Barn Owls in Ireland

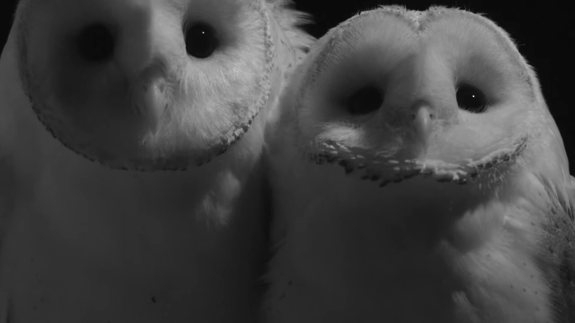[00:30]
Brian Elizabeth This is our really special bird in Ireland and for so long they've been enshrouded in mystery
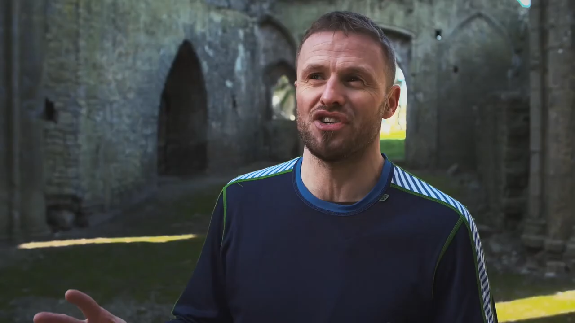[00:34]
and tied to our mythology and folklore and it's pretty easy to tell the reasons why.
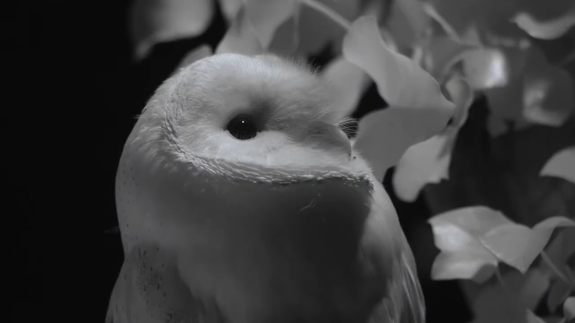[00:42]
When you look at them you see their dark soul piercing eyes and also the way they waft effortlessly almost in ghostly form around the countryside and the dead of night.
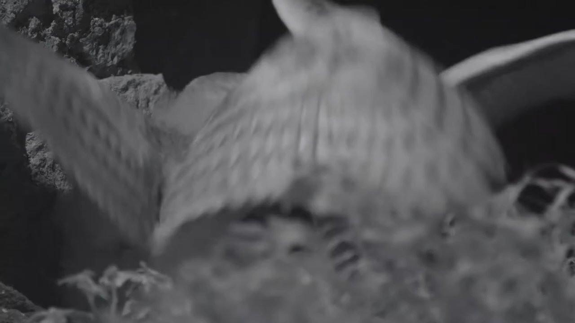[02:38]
And when you look at a barn owl it's obvious just how finely
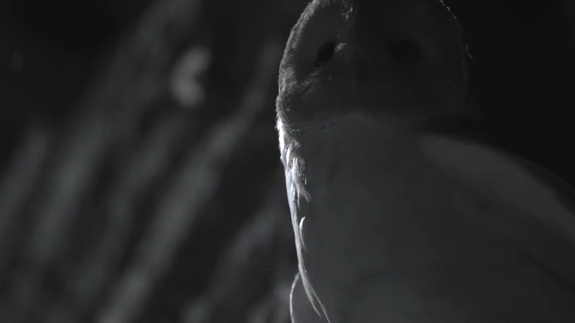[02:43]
adapted as a hunter as a predator that they are.